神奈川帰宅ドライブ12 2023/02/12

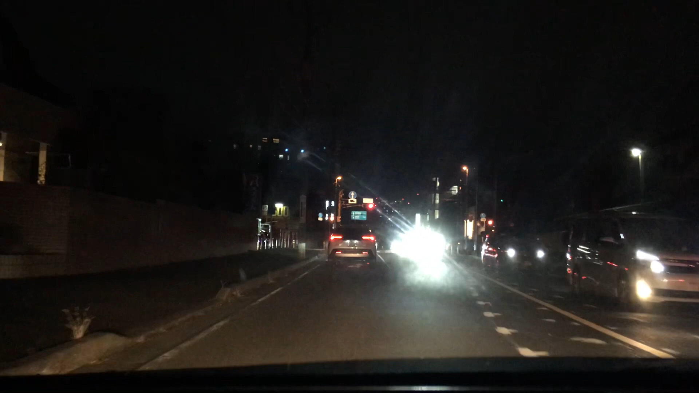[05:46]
こっちもさ、点滅で行こうとするとさ、車もさ、右折とか左折で来るやつもさ、すげー強引に来るんじゃんあわててあったあったあったあった
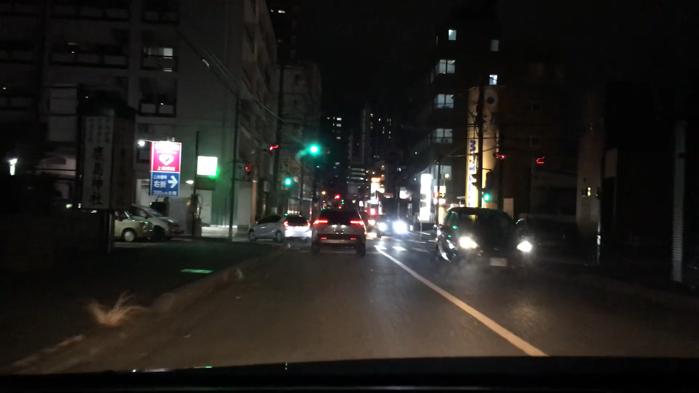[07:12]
どこだったのかな?いや、あのメンバーの中でまだ若かったのって。っていうか、もしかしたらもう。ちょっと待って、最後の砦だ。ここの歩行者だけ気を付けて。あっ、チャレ通るんじゃない?チャレチャレ、チャレ。違うのかい?絶妙なとこ行ったけど、あの子もなんかだよねって絶対思ってるよね。だから気持ちのバック後ろにいたのか、ごめんね。でもちょっと分かりづらいな、あれ。
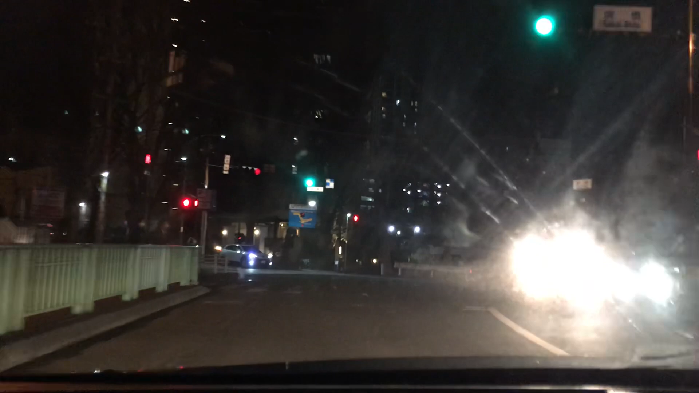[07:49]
ちょっと前で止まると本当に紛らわしいから。気持ち下がった位置なんだよね。まあね。まあでもいいんじゃない?ああやって一応止まるの大事だよ。うん。違ったの?ちょっと違った。違ったわ、ポンって。行きたいんだと思って、最初は。